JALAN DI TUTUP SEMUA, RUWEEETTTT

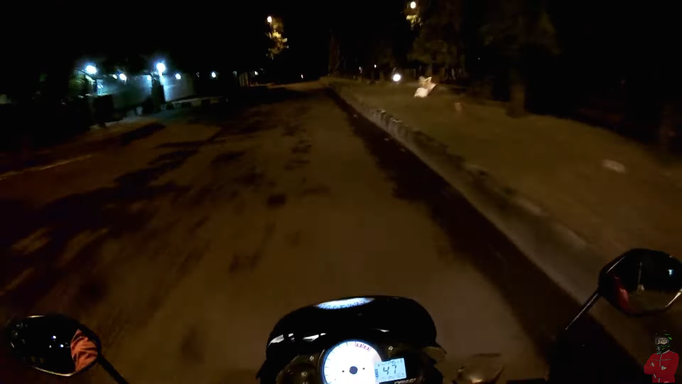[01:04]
pantauan perjalanan malam hari. Mudah-mudahan tidak hujan deras ya, karena ini mau
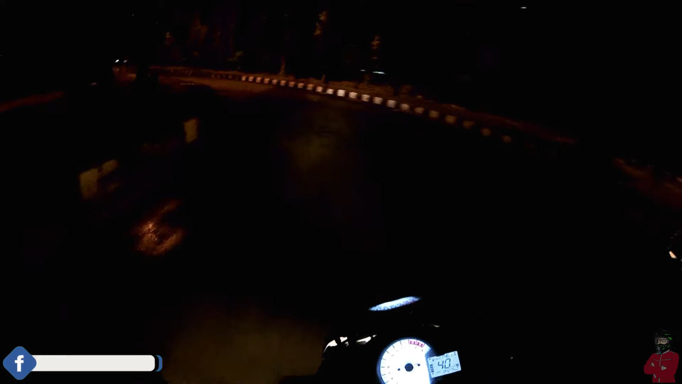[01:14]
memantau kondisi jalan dari Surabaya menuju Waru. Katanya ada penutupan jalan ya, penutupan jalan di area sana, di Waru depannya Bungu Rasi.
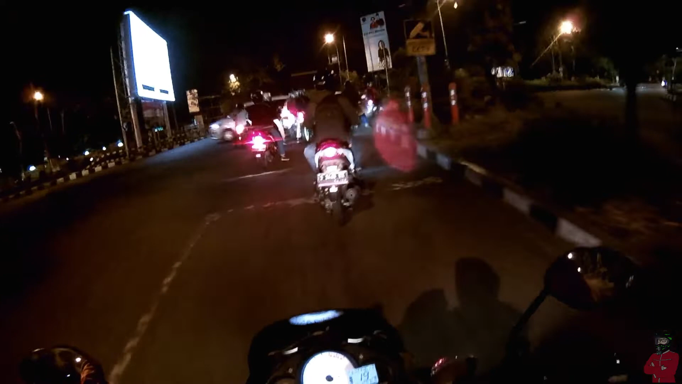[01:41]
Ini bareng bersama konco-konco, jadi sekalian bareng enak ya. Dan kondisi ini gerimis, mudah-mudahan tidak hujan deras.
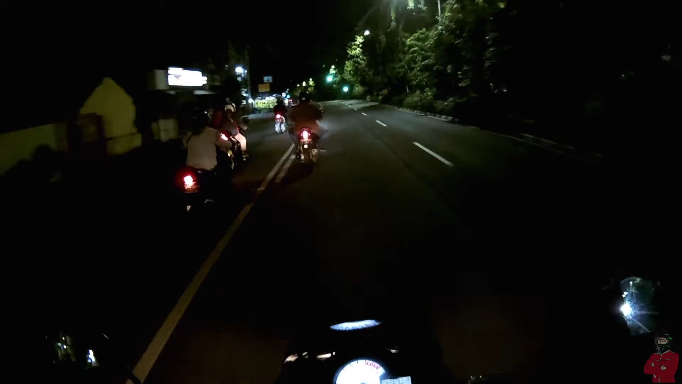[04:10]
merekod kondisi jalan dari Surabaya menuju Sidoarjo. Terpantau rame, enggak rame sih, sepi ya, sepi lancar, terpantau sepi lancar guys.
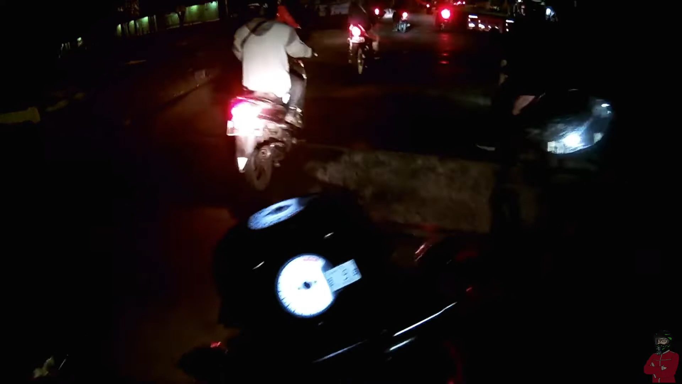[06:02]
Lewat nanti, Geus. Hah, ya wis iki. Jadi beneran ya, di depan waru itu ditutup, di depan Bungurasi ini cari alternatif jalan lain menuju ke Sidoarjo.
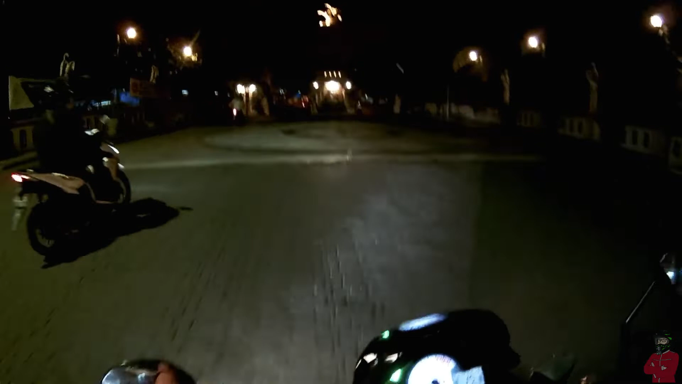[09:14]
Ini jalan lewat di perumahan Geraha Tirta.
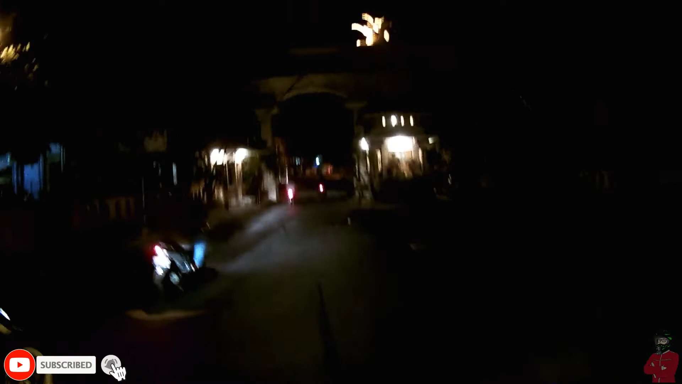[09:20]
Gak tahu, pokoknya saya ngikut konco-konco aja ya. Karena jarang lewat sini.
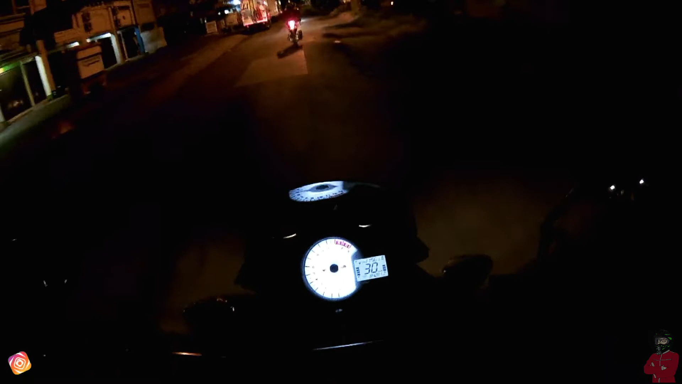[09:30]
Takutnya kalau lewat lewat sini banyak yang ditutup malahan ya. Moga-moga aja nggak ditutup ini. Sulit sekali ya hari ini. Masih banyak yang jalan ditutup.
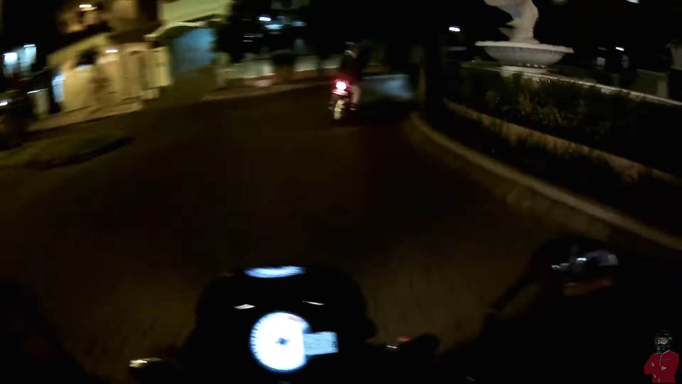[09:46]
Ini kesusahan kalau
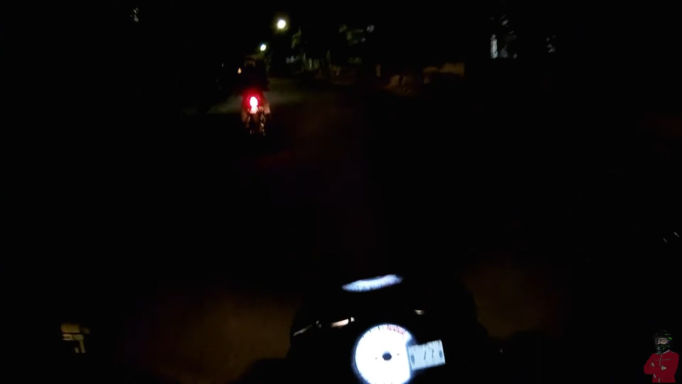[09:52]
orang kerja malam-malam ini. Susah, susah sekali. Ini gerimis mana? Aduh, susah, susah. Oh kan di portal ya? Ditutup kan? Hah, susahnya minta ampun.
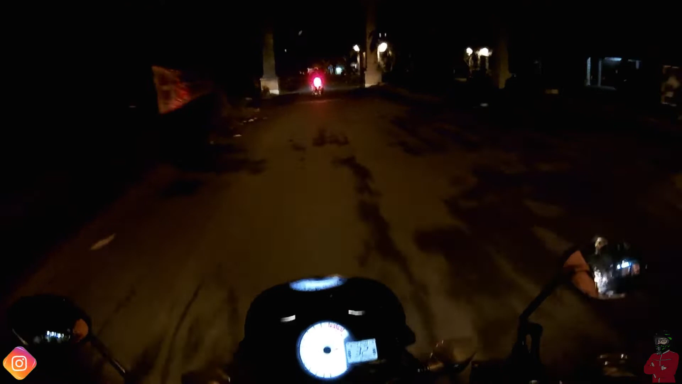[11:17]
Dan terpaksa ini balik lagi ke depan sana ya, lewat jalur utama. Moga-moga aja lolos, nanti si polisinya bisa dinego, karena kalau menurut jalan ke sini lebih jauh ya.
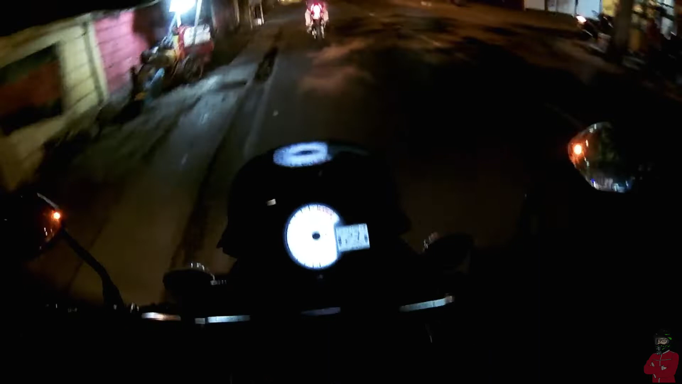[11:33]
Lebih jauh nyampenya. Aduh. Ini hujan lagi. Iya.
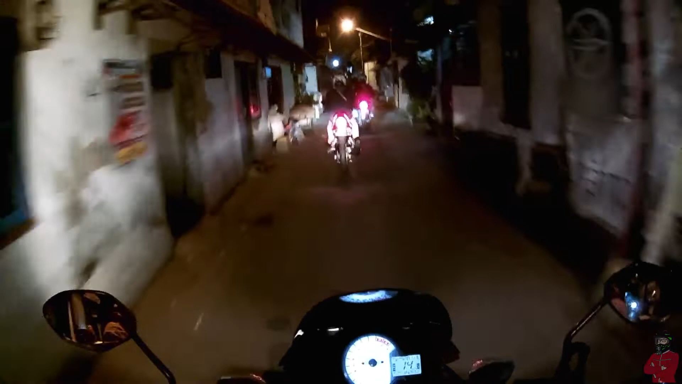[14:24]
Aduh. Setengah jam sendiri nanti muter-muter di sini. Biasanya nggak sampai setengah jam nanti wis nyampe di sana di rumah. Ini nyampe di mana ya? Kok banyak pasar ini. Oh, saya tahu ini.
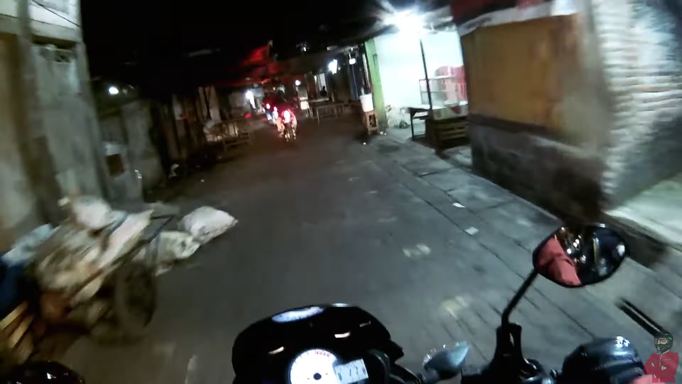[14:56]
Ini jalurnya yang di dekatnya rel kereta api itu ya, ini pasar dadak ini.
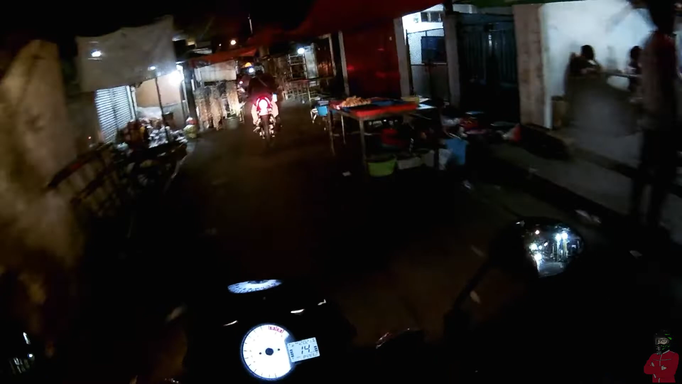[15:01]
Oh, banyak yang sudah prepare untuk menjual bahan-bahan pangan, sayur mayur dan lain-lain. Oh, gitu di sini tuh. Makanya kok ramai sekali.
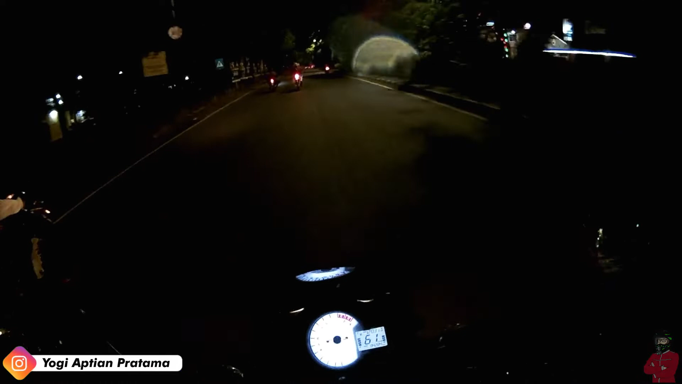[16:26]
Akhirnya dapat temanku yang di depan ingat jalan yang kecil tadi bisa
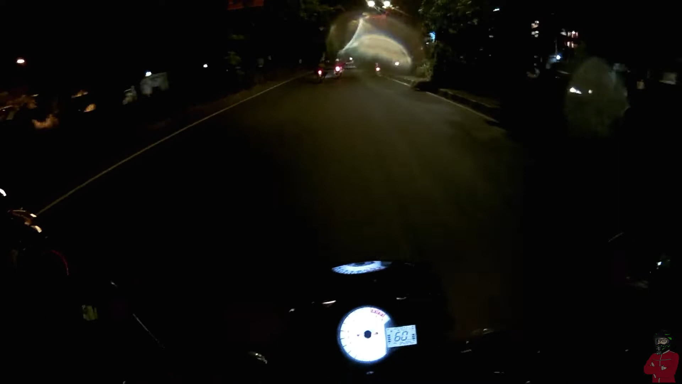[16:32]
bisa nyampe di depani waru, depani flyover waru ya. Alhamdulillah dah.
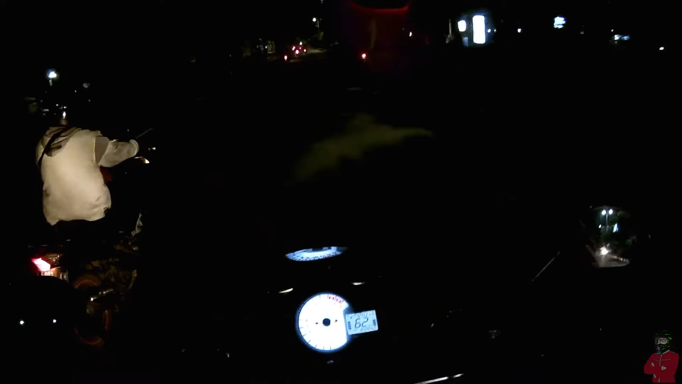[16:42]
Melanjutkan ke arah Sidoarjo, sudah sampai di waru Jalan Aloha. Jadi kalau mau menutup kan ditutup aja ya, nggak rame gini.
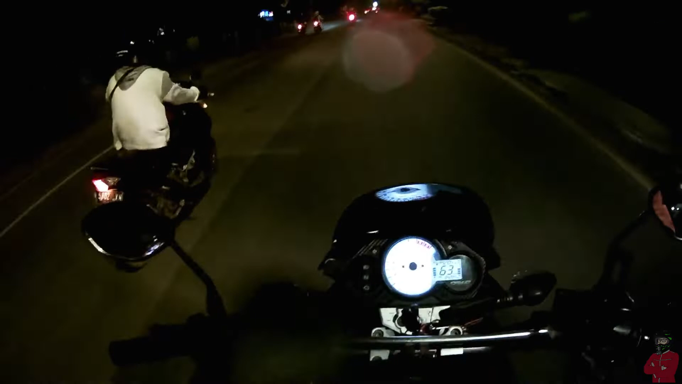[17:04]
Dan kondisinya seperti ini, gerimis, awannya dingin. Cocok.